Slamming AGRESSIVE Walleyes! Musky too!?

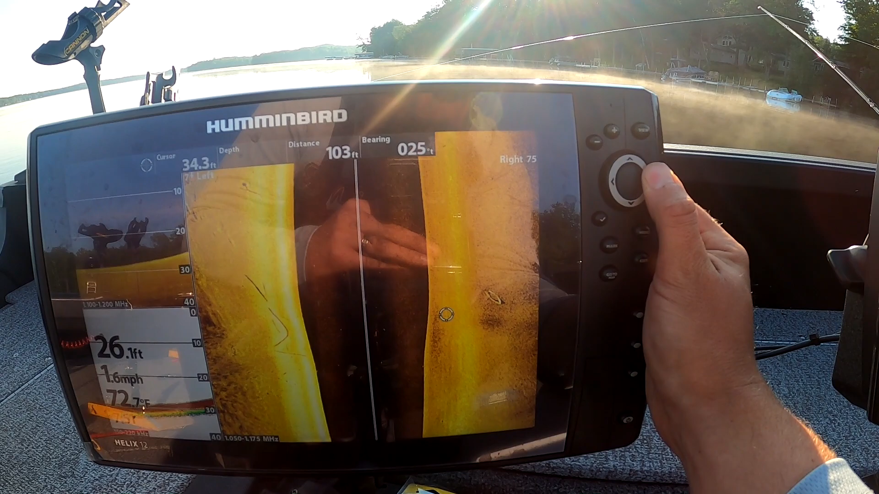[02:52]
On screen: speed 1.6 mph
look at it a little closer old sunken John boat or something
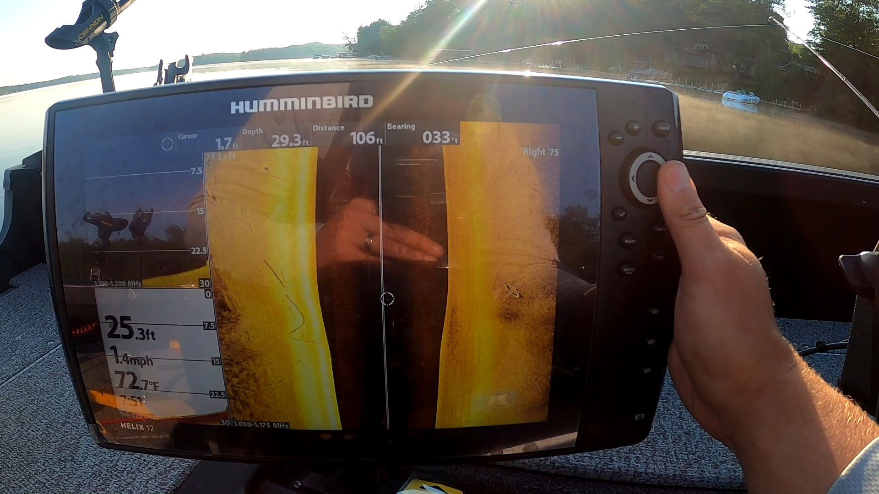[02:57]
On screen: depth 25.3 ft, water 72.7°F, speed 1.4 mph
we'll drop the camera down on her someday and check it out mark there we go
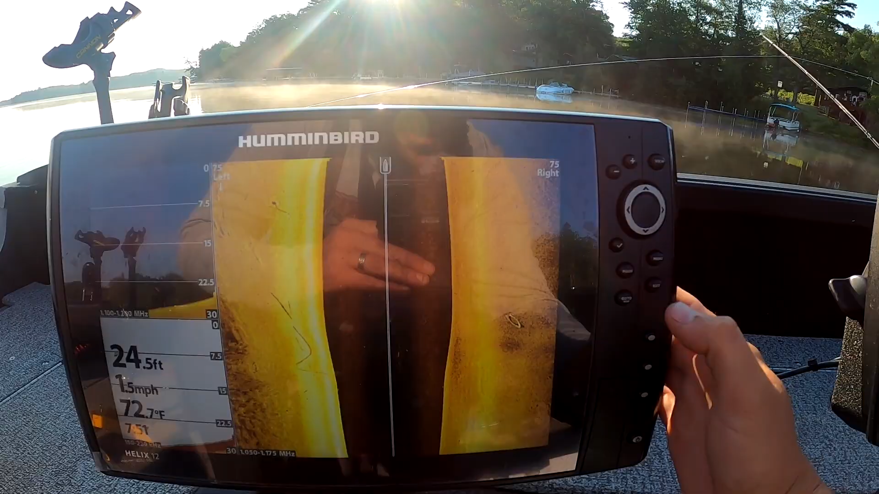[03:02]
On screen: depth 24.5 ft, water 72.7°F, speed 1.5 mph
so we got 50 foot we're gonna clip on the board here and then the flag goes down when we get a bite you guys don't know how that works
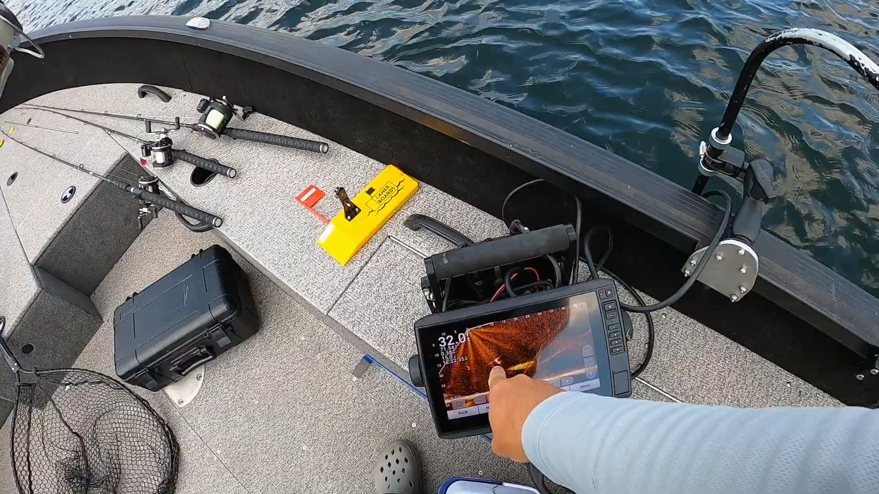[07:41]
Look at this. He's on the live scope right there. He's only 20 feet down. He's going to run. Oh my goodness. He's running right into a bunch of bait too. Oh my gosh. That is awesome. Come on darling. Get up here please.
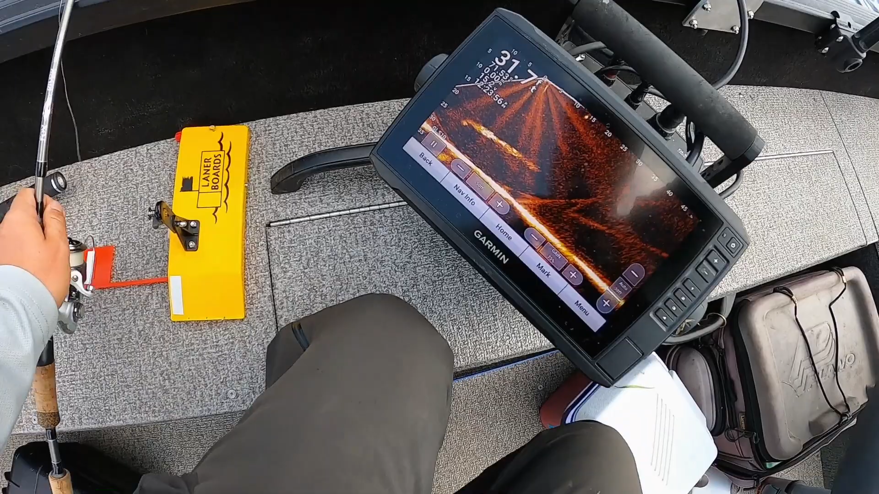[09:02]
Muskie's going down right there. Down, down, down, down, down. My bluegill's up here.
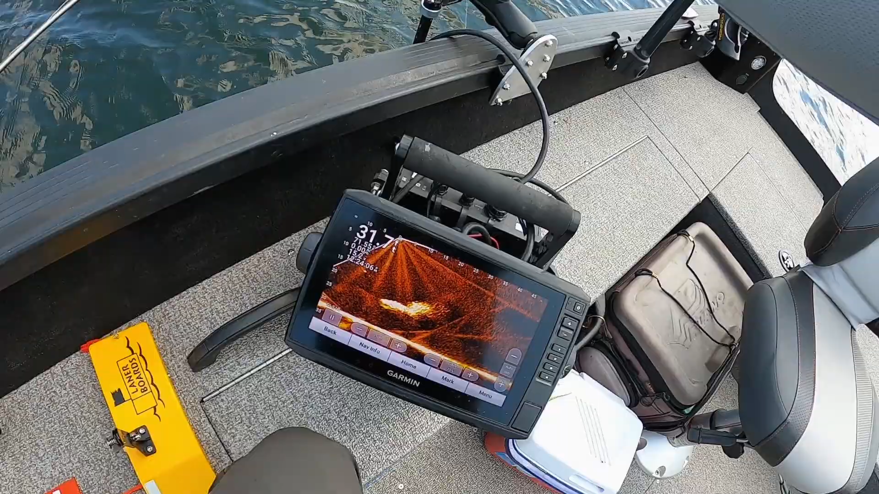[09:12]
Oh, he's coming back for it. He's looking at it. He's looking at it. He's looking at it. Look at that. I'll pull it from him.
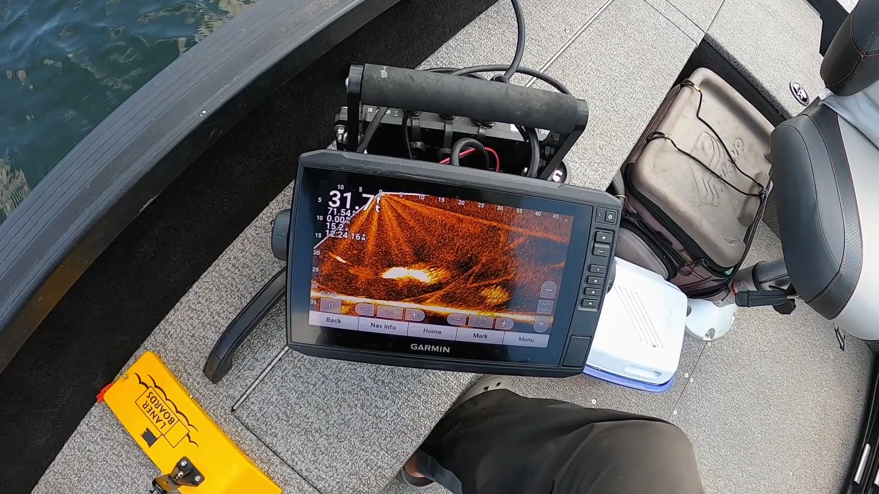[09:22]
Come back. Oh guys. Look at that.
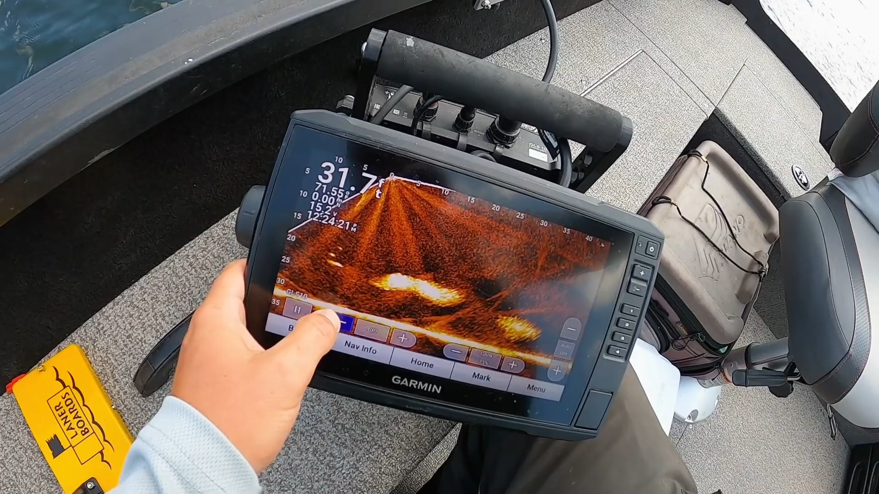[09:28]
There's my bluegill and my sinker. There's the muskie just sitting there.
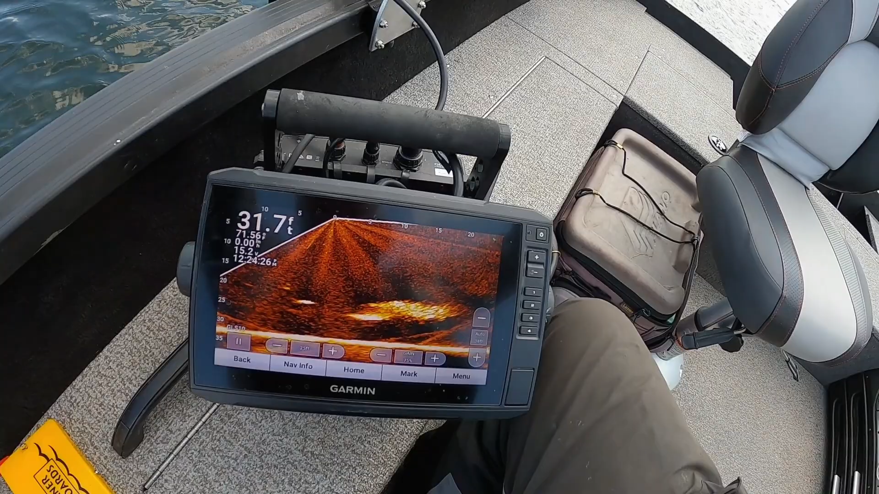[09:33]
Oh my gosh. That was awesome. Come back. Come back. Just eat that bluegill up. He's almost wore out. Here he comes.
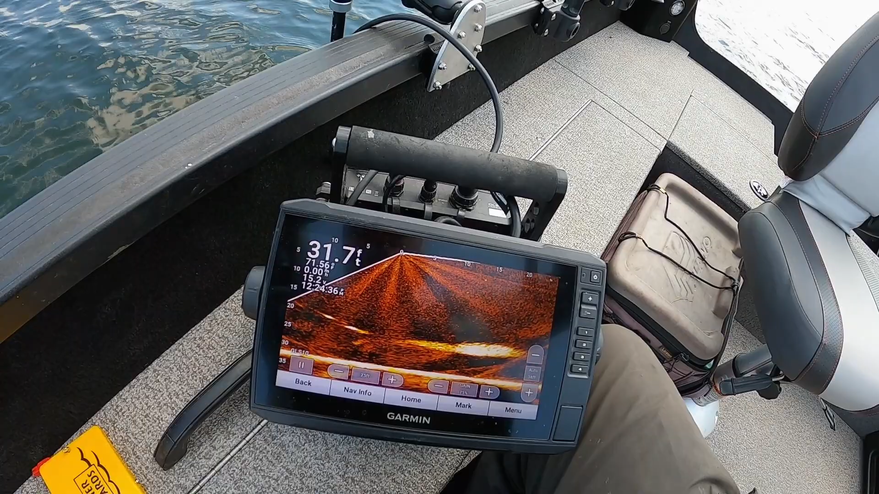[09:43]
On screen: depth 31.7 ft
He's thinking about it. Oh my gosh. He's swimming away. Where'd he go? And my bluegill just popped off the hook. There's my hook. The lure. Dang it.
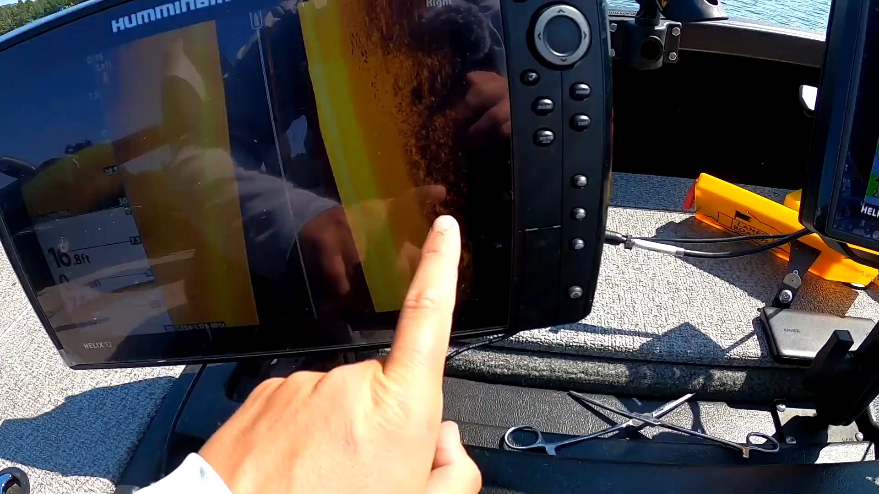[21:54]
This is the weed edge. All these little dot dot dot dot dot dot dot.
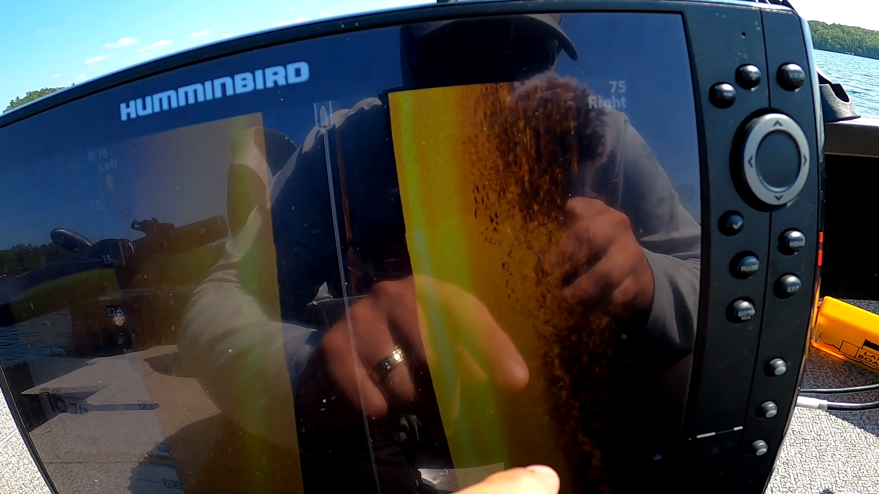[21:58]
See that? Those are shadows. Those are all walleye. So 16 foot of water.
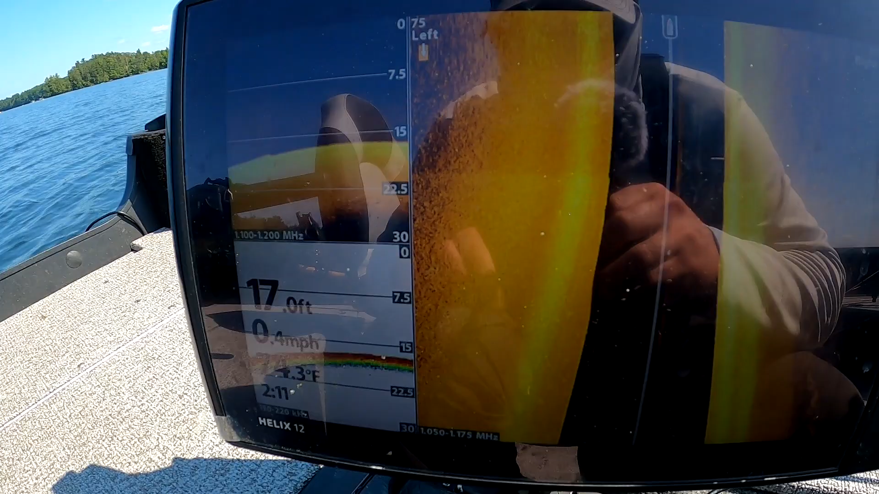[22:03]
On screen: depth 17.0 ft, speed 0.4 mph
16 foot of water. Hopefully I can't snatch a couple of those up. Let's go. On.